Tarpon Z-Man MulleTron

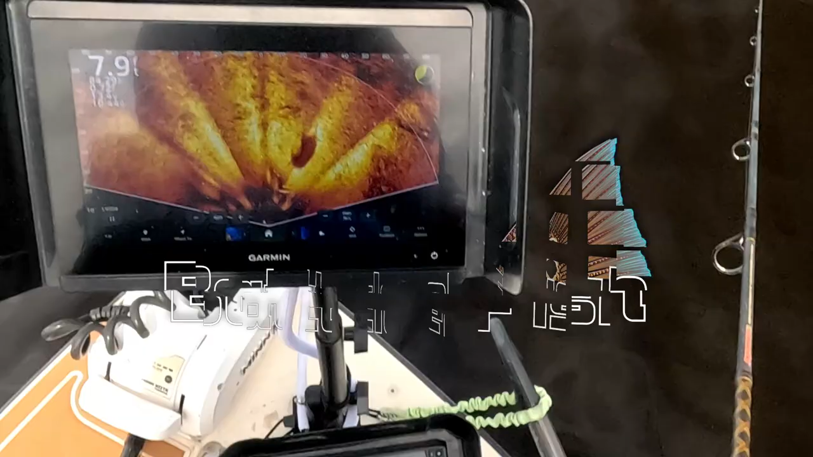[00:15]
There's two of them right there, right near the surface too.
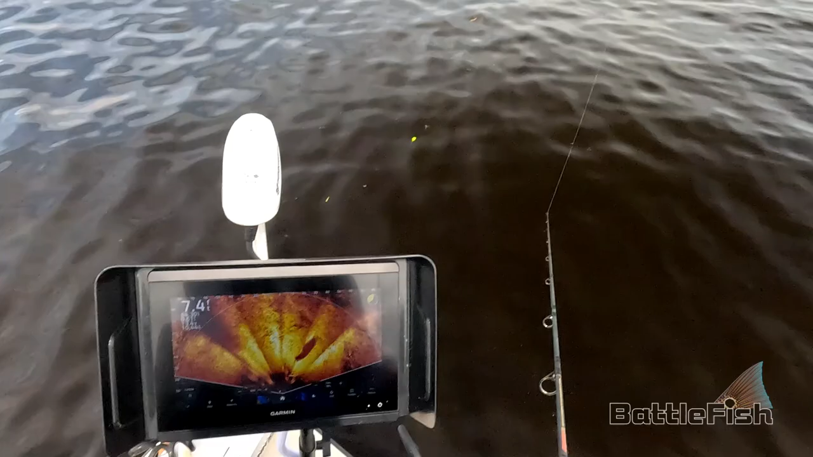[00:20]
There it is, turn, take it, take it, take it, he followed it all the way up here, he followed it all the way up.